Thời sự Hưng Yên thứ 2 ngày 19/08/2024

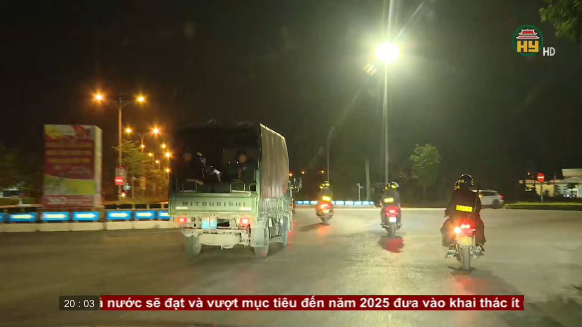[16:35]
khu vui chơi giải trí có nguy cơ cao về giao thông, gây dối, mất an ninh trật tự. Các tổ được chia nhỏ thành nhiều đội cùng tuần tra trên nhiều địa bàn.
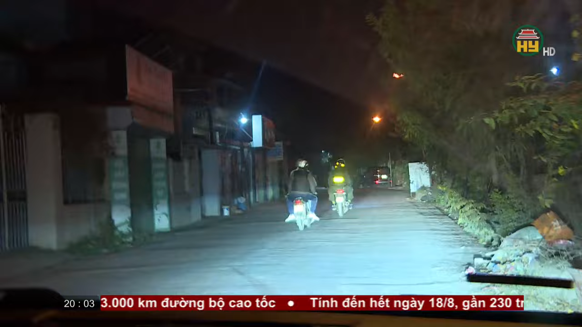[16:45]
Tất cả đều được trang bị đầy đủ phương tiện, trang thiết bị công cụ hỗ trợ để thực hiện nhiệm vụ.